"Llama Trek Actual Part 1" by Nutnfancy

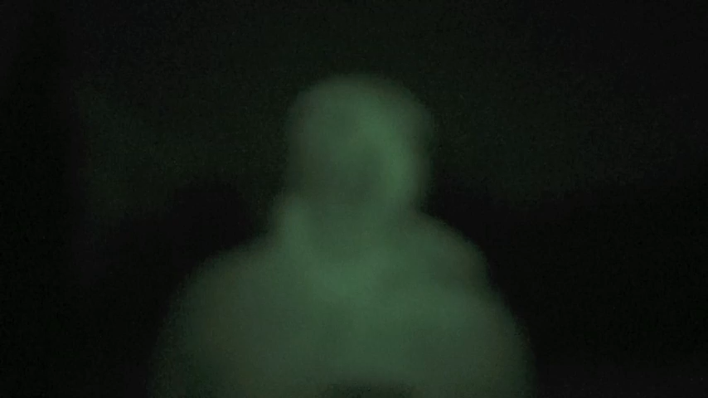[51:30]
I can't believe how bright it is out here. Yeah, it's beautiful.
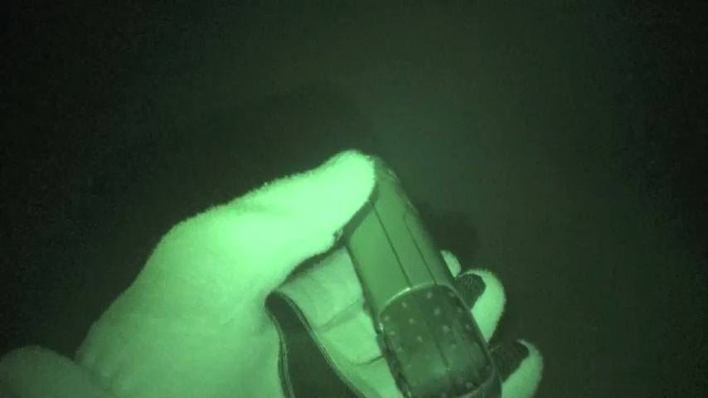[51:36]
Hiking back to base camp, using a GPS 60CX, trying to intercept my old track that I saved in
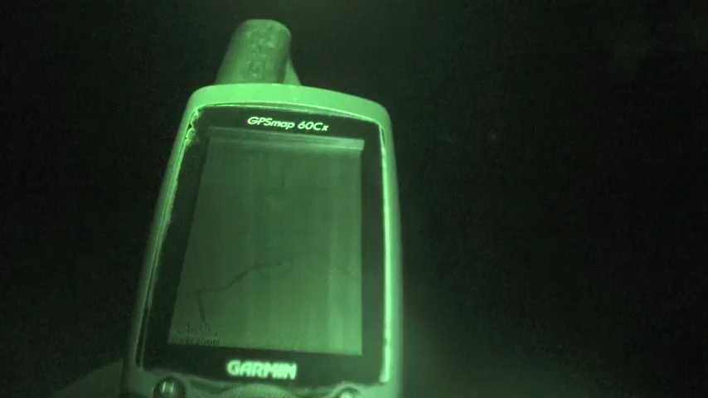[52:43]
Ball's on the trail right now. Trick will be staying on it, as you can see.
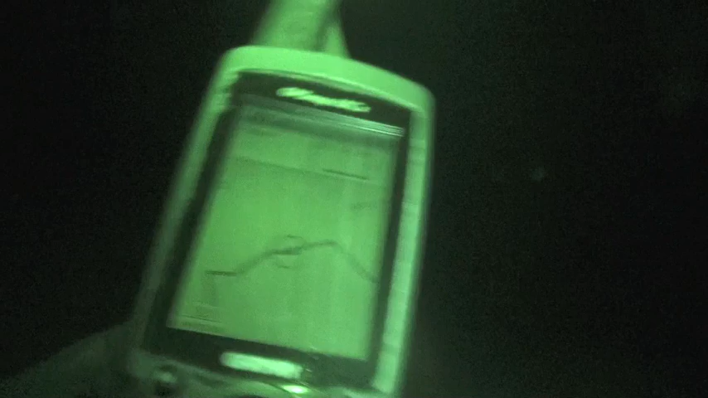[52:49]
Oh. Let me increase my light here. You can't tell there's any trail at all here.
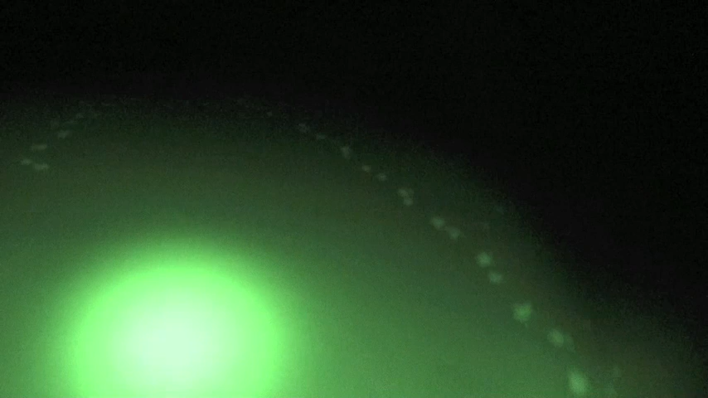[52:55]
No, it's just a snowpack. Yeah, it's just a huge snow hill.
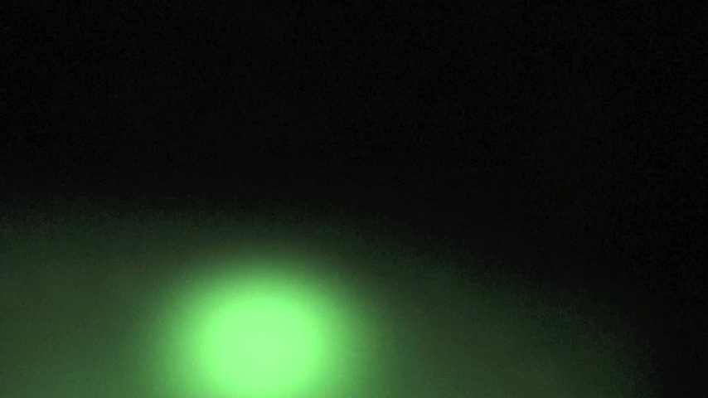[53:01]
And actually, it was quite steep over here where Allie almost started trucking down. She's over here. Yeah, I just didn't want to waste the energy going down there and have to come up. It's beautiful. I keep saying that. It is so awesome, though. It is so awesome. Look at that.
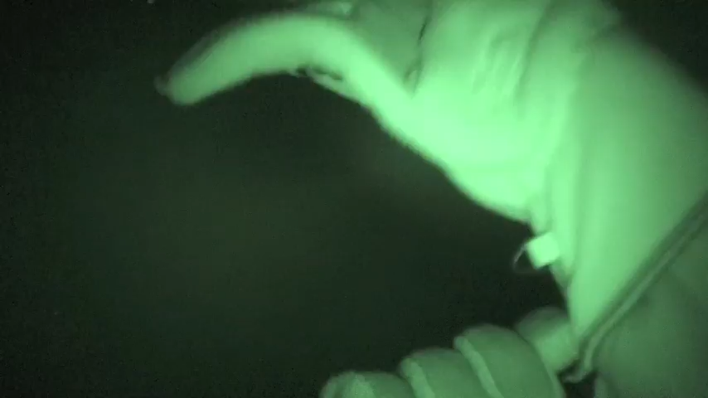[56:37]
Yeah, I feel bad. Crocky's all down there alone. Just gave him a whistle blow to let him know we're on our way down. I think that's his light down there. I can't feel my middle finger. Your glove system sucks, dude. Whatever. You suck. It does.